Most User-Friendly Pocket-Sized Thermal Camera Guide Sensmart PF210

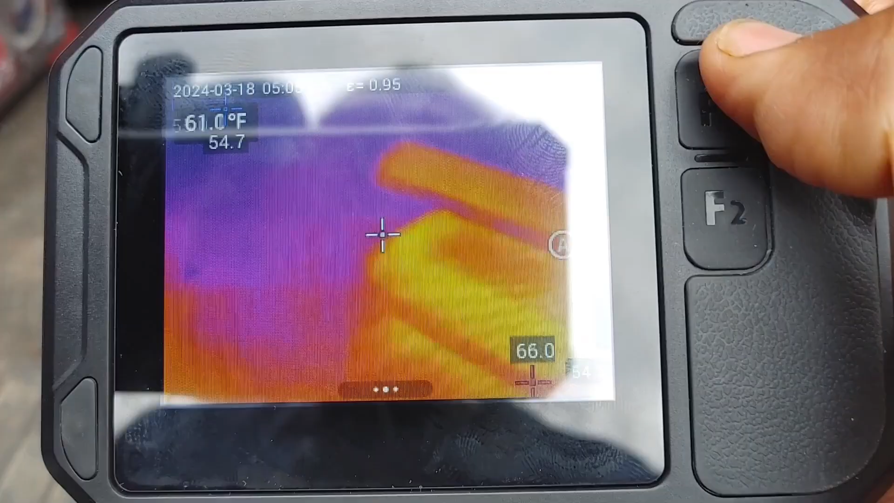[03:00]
On screen: spot 61.0°F
you can see it looks pretty good this doesn't actually do video this is just a straight camera
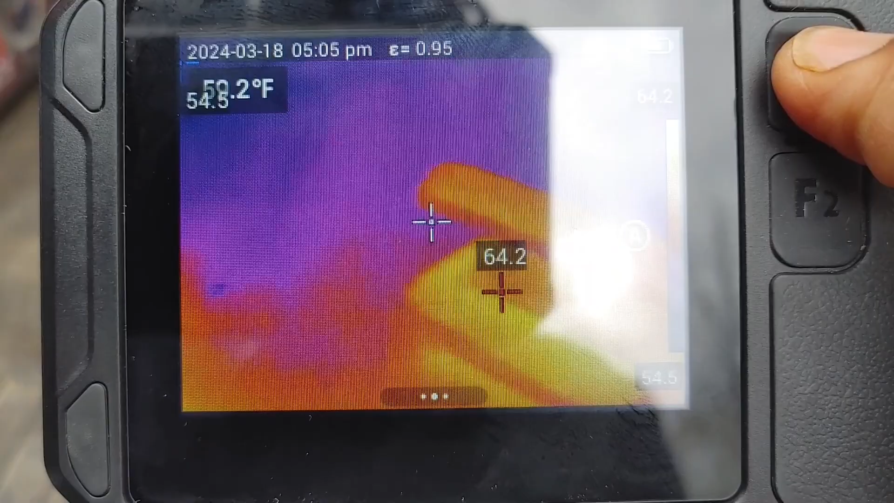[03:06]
so you're not actually able to see I'm not going to be able to record video but I will upload some of the stills as you can see
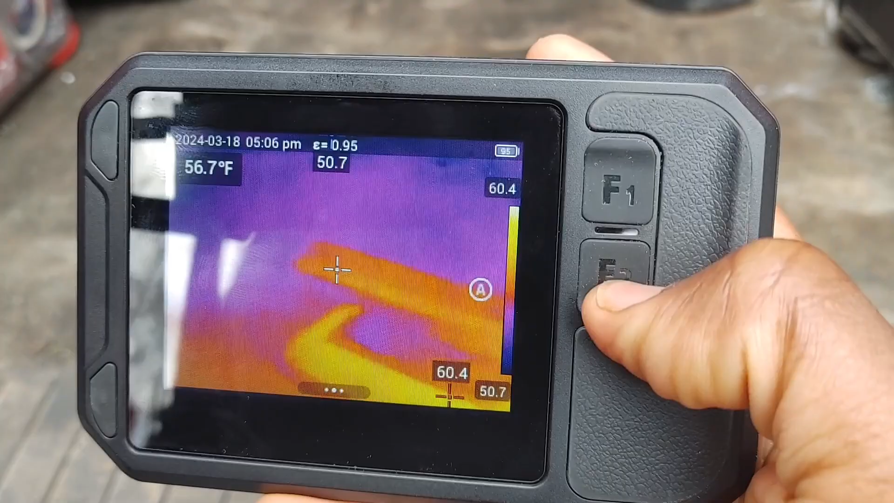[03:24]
On screen: spot 56.7°F
these are going to be dedicated buttons that you can actually program all you have to do is hold down the button
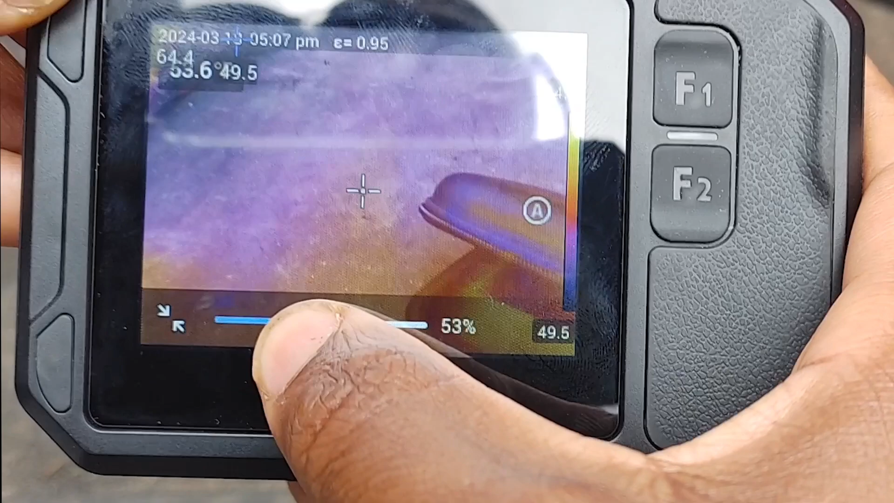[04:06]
percent there's visible light so another thing the cool thing about this
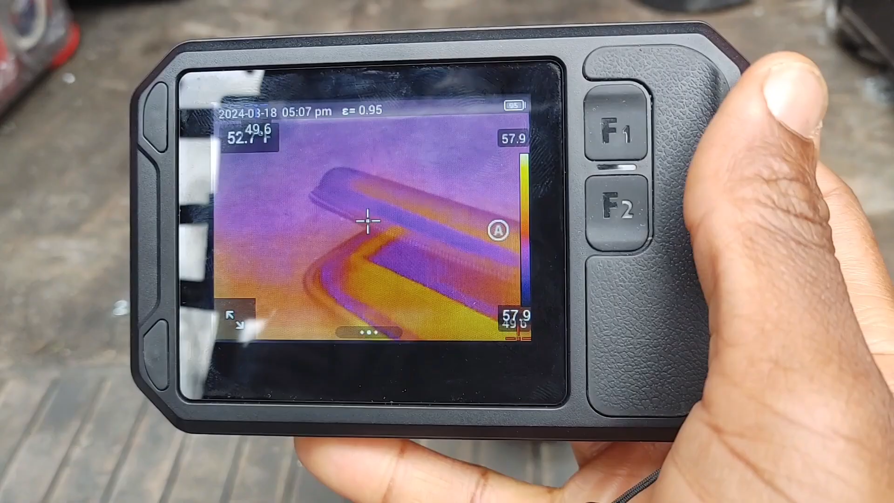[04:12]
thing as well it's a a lot more user-friendly than most cameras like
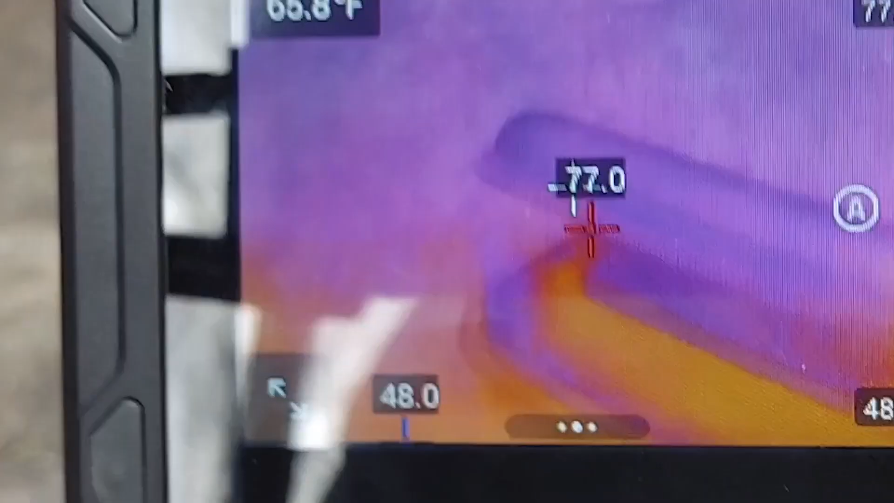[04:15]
if I want to actually align
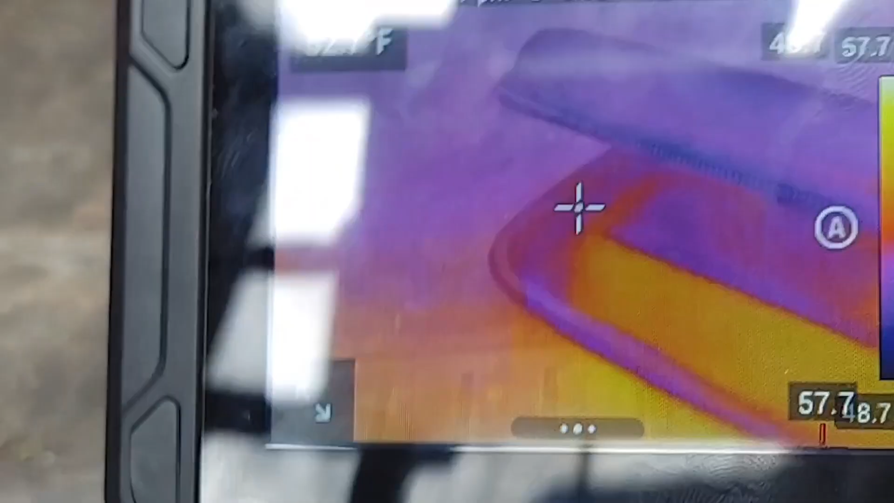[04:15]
the image I'm just going to go ahead and swipe
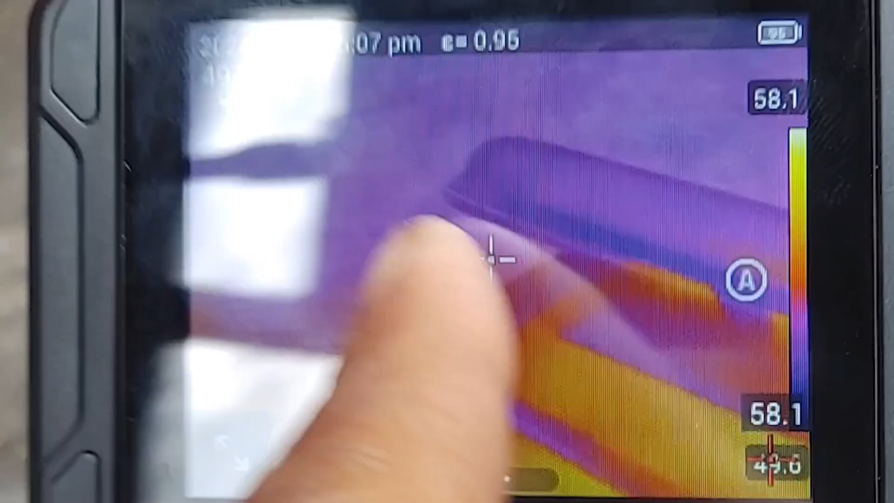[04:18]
like such and you can see that image is locking in
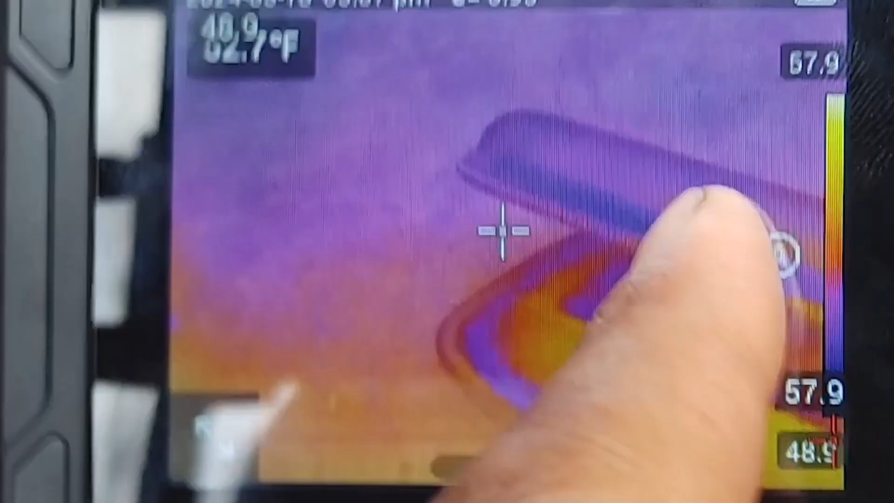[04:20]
as you can see you can swipe
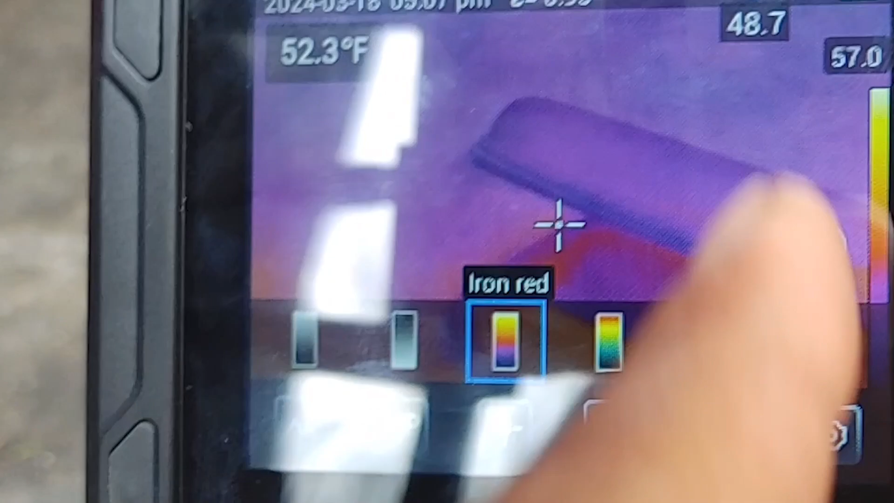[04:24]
On screen: spot 52.3°F
up and down that's going to line the image up now we've got
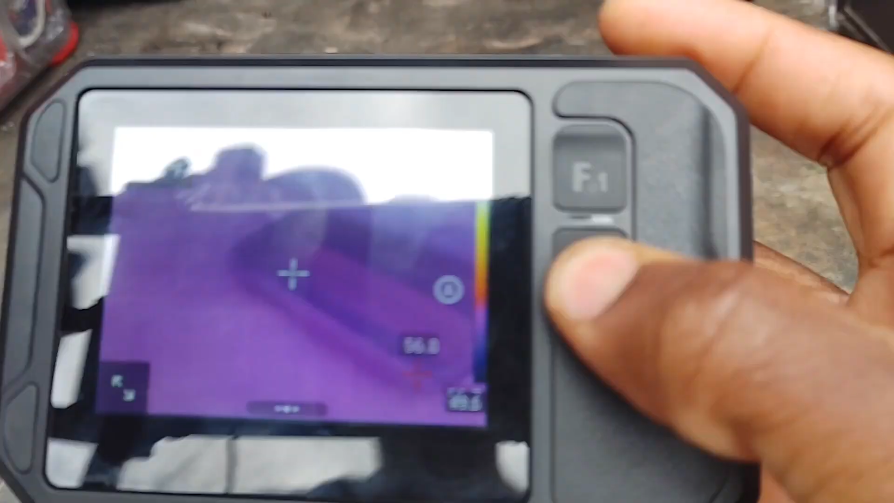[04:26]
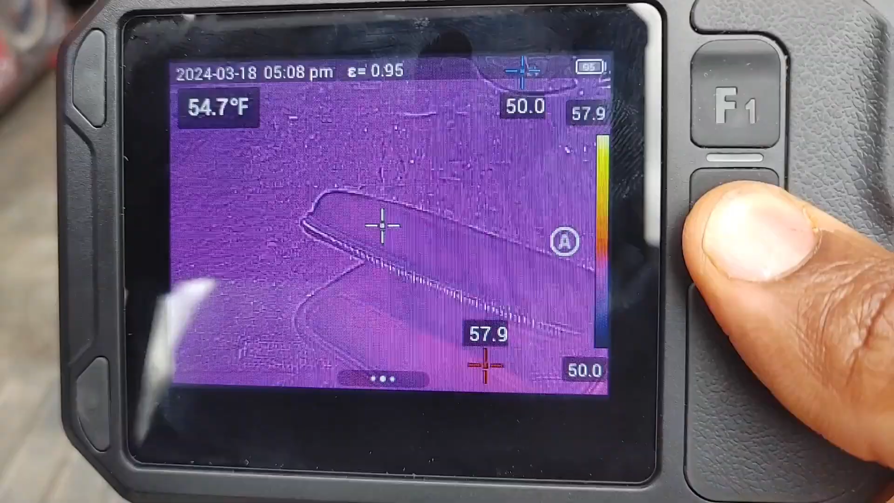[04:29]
On screen: spot 54.7°F
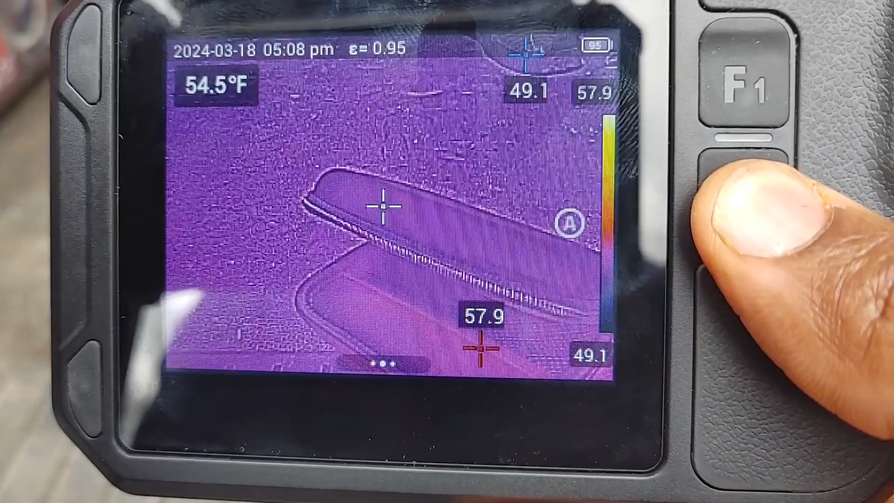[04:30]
On screen: spot 54.5°F
that's going to be your fusion kind of like with Lear's MSX same thing if I want to line it up
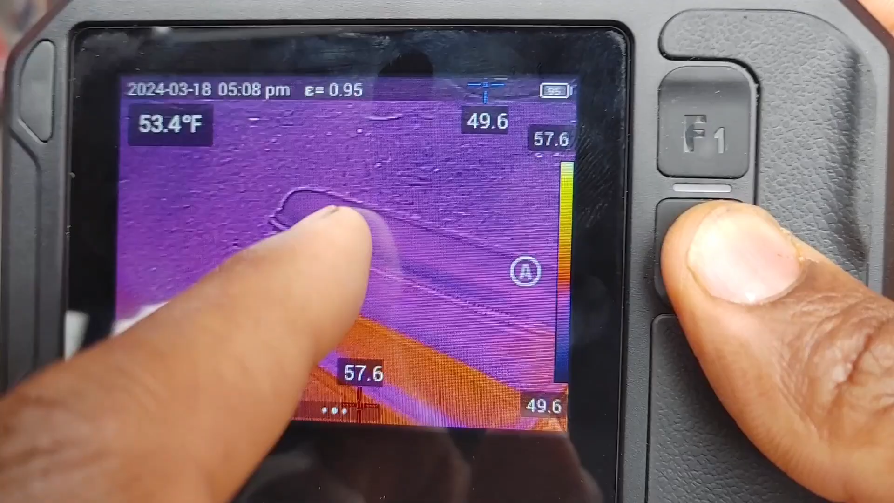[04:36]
On screen: spot 53.4°F
you swipe on the screen that that moves you see how the visible image is going out of focus
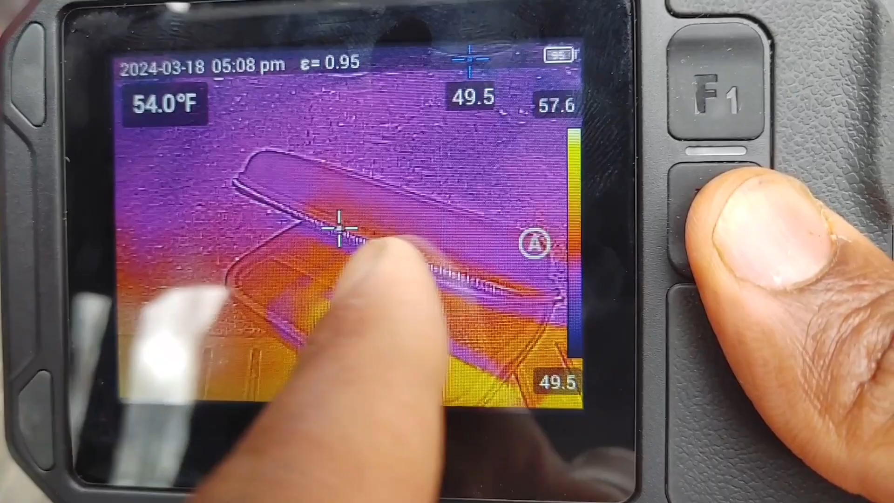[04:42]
On screen: spot 54.0°F
out of alignment now we just line it up like that super user-friendly
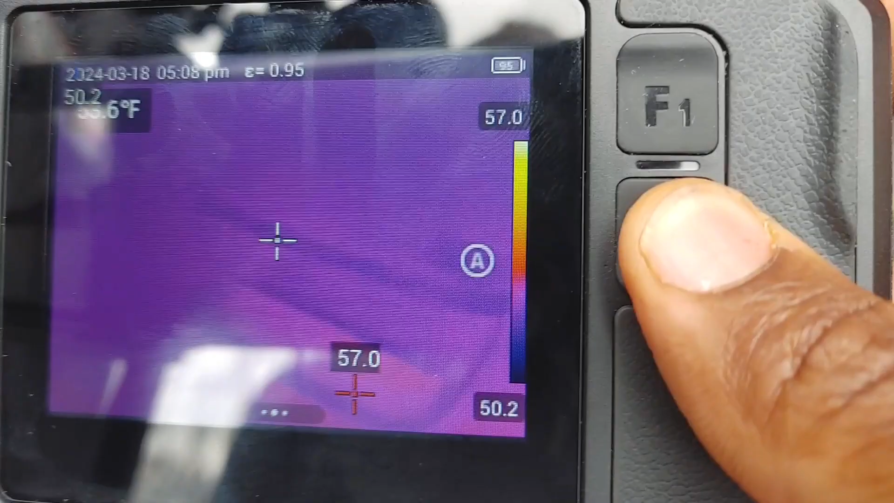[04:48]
full infrared right there okay and back to visible light so me personally I usually
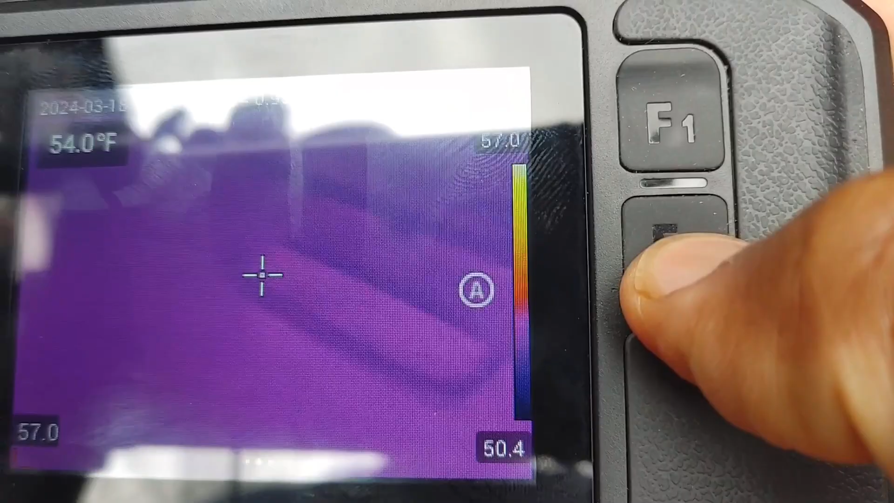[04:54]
On screen: spot 54.0°F
just use the infrared by itself I just like the way it looks I like the way the
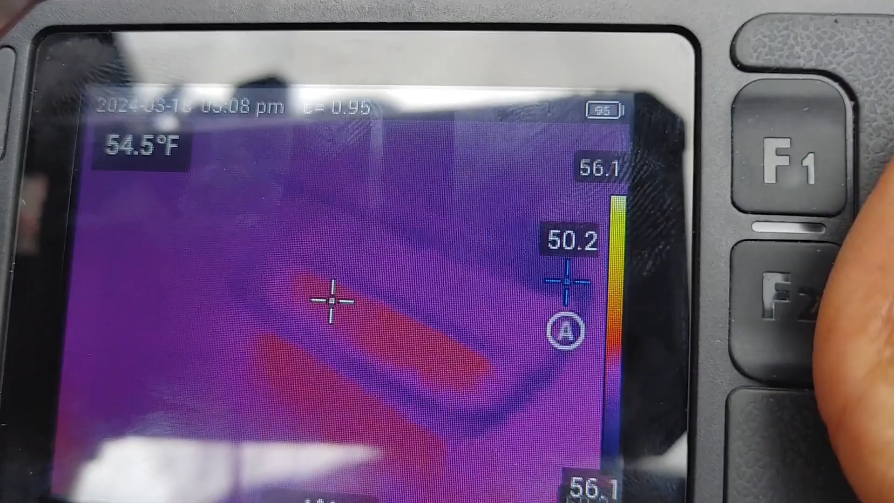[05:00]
On screen: spot 54.5°F
other stuff just seems a little bit